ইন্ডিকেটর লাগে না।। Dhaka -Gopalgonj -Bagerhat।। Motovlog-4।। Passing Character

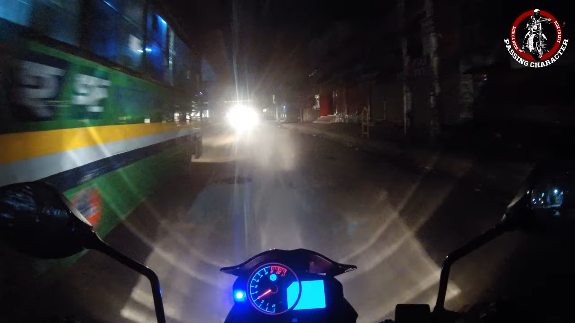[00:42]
বাগেরহাটে পয়সা আছে কি না যাই না, বাট যাচ্ছি বাগেরহাট। আর বাগেরহাটটা হচ্ছে গোপালগঞ্জের কোটালিপাড়া থেকে আরও প্রায় 28 কিমি দূরে। আর এখন হচ্ছে আমার মিটারে 46 কিলোমিটার চলে।
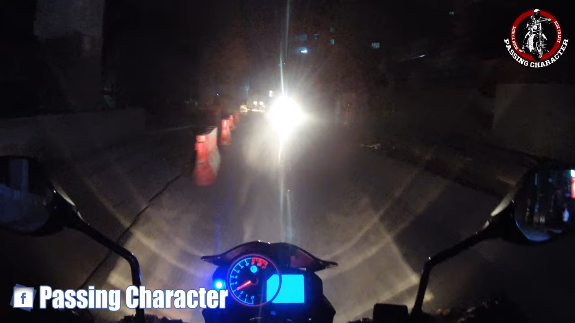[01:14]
দেখি আজকে রাইড শেষে কত কিলোমিটার হয়, দেখা যাক। এখন বাজে 5:15, আমার মিটারের টাইমটা ঠিক নাই, কেন ঠিক নাই জানি না। শনিবারে সার্ভিসে দেওয়ার কথা আছে বাইকটার, তো সেখানে যে কথা বলবো টাইমটা, এটা প্রায় 15 মিনিটের মতো হচ্ছে আমার আপ ডাউন করে।
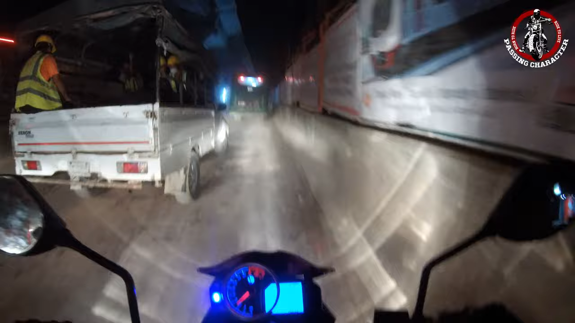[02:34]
তো দেখা যাক আজকে রাইডটা কত কিলো হয়। আমি পুরো মেট্রোলে কাজ চলতেছে, এই রাত 5:20 বাজে, এখনো জ্যাম জ্যাম বলতে এটা এক সাইডের রাস্তায় কাটা হয়েছে, ওয়াশার কাজ চলতেছে, প্লাস হচ্ছে মেট্রোলের কাজ,
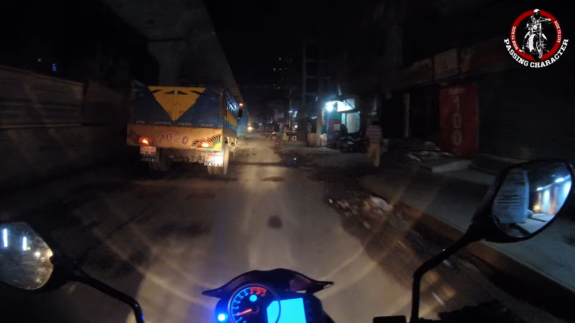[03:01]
গরম বিষয় নিয়ে এই জ্যামটা স্বাভাবিক। সামনে হেমায়তপুর, আমরা বানে যাবো, সোজা হচ্ছে পাটুরিয়া,